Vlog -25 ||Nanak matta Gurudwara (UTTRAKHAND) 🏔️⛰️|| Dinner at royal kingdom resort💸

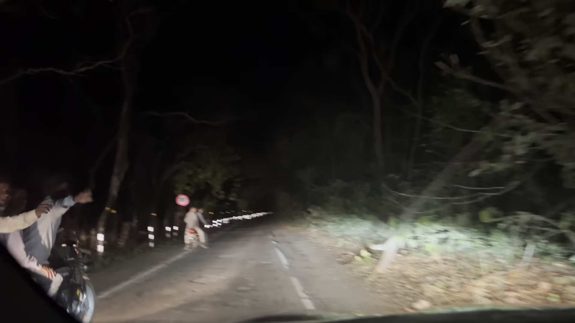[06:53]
हम लोग तो एक बार को डर गयते भाई
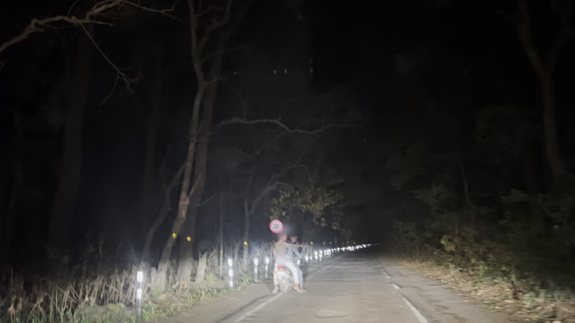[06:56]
यहां पर लोग रोकने लगे और फिर इन लोगों ने हमें ख़बर दे कि आगे शेर बैठा हुआ है
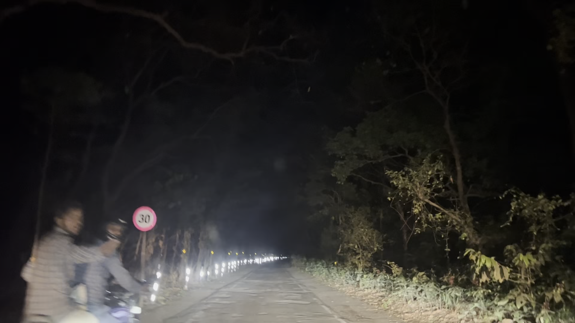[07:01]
तो फिर दीरे दीरे चलना इन बाइक वालों को भी निकलवाना था हमारे उपर पूरी रिस्पॉंसबिलेटी यह विचारे तो अगर शेर इनको पकड़ देता तो खाई जाता तब ही इनने कही थी अपनी कार
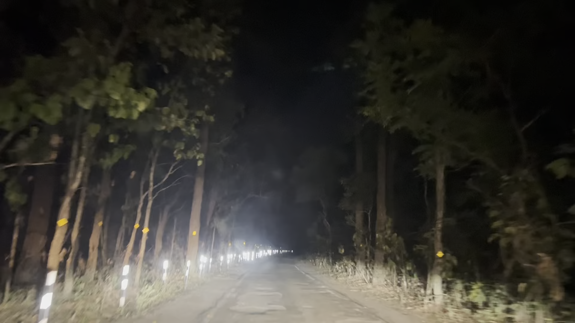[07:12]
दीरे दीरे आगे चलाना और मतलब इन लोग को बचाने की जिम्मेदारी एक तरीके से हमारे हाथ में थी और अभी बताया इनने की 15 मिर्ट पहले यहीं रोड पे दिखाए श शेर दिखना कंफर्म है अगर हम लोग भी केक ना खरीदते के खरीदने के लिए नहीं रुके होते हैं कॉंटीनू चल ला होते तो अभी